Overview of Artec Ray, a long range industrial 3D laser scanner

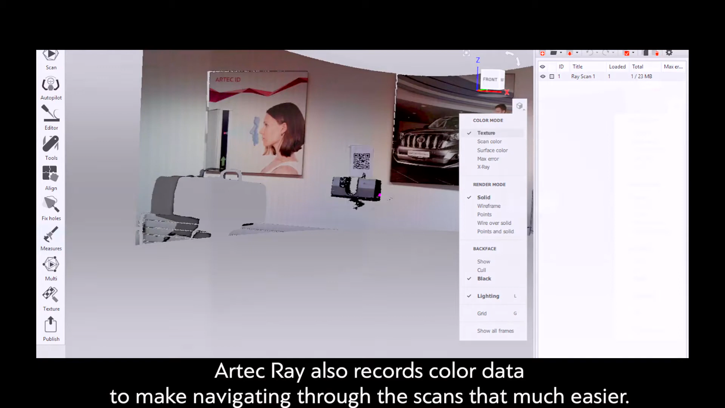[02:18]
Artecray also records color data to make navigating through your scans that much easier.
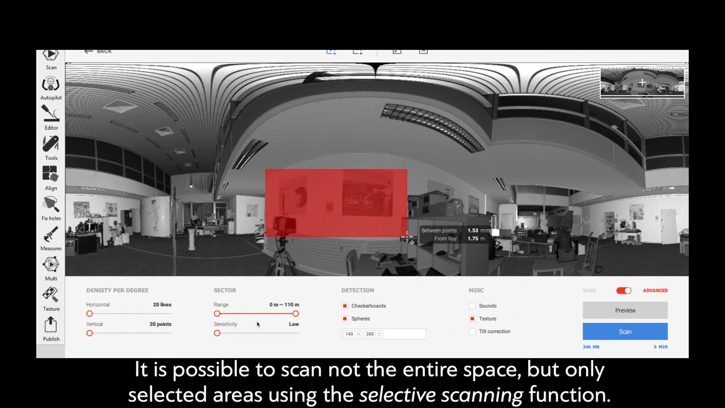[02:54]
It is interesting to note that you can do this even without a computer.